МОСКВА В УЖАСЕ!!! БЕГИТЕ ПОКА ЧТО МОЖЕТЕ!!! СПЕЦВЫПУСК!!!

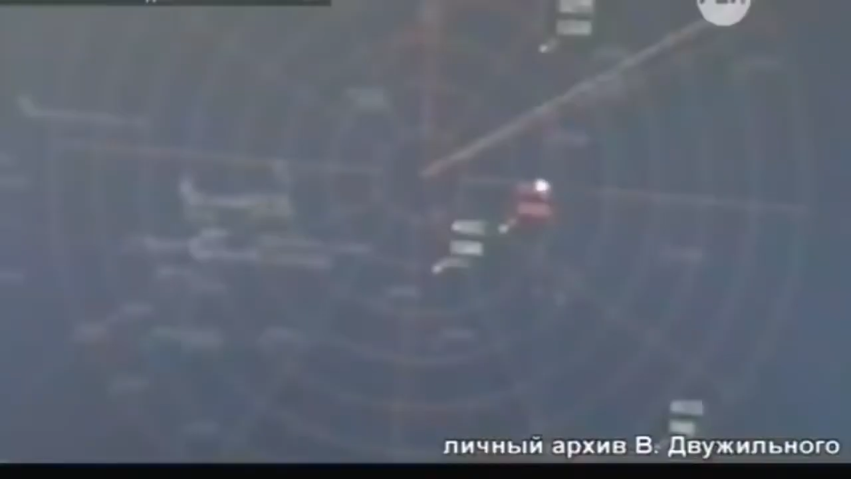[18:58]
Вертолет отбросило в море с высоты 1600 метров до 200 метров.